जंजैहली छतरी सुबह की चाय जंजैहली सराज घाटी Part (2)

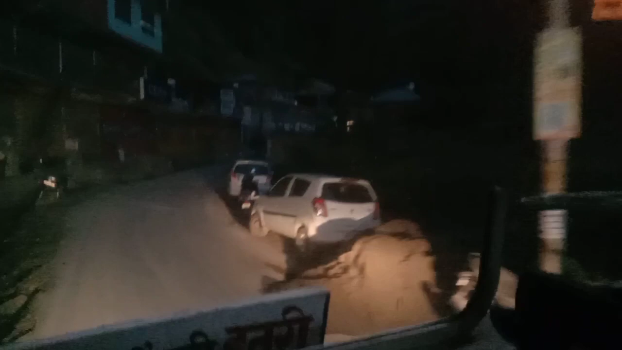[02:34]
हम आपको बता रहे थे
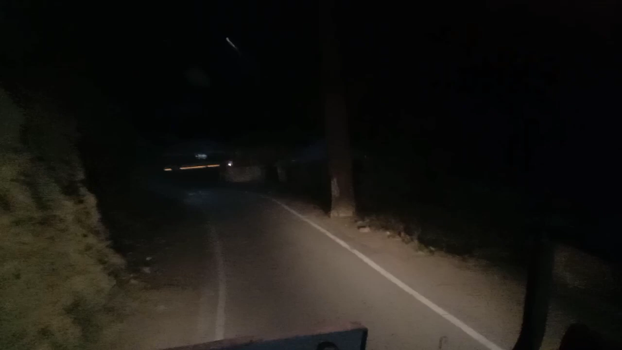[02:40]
शिम्बला की ओर तो यह वहीं बस है काकड़ाधार शिम्बला की ओर जा रही है और हमने निकल जाना है सिदे उपर की ओर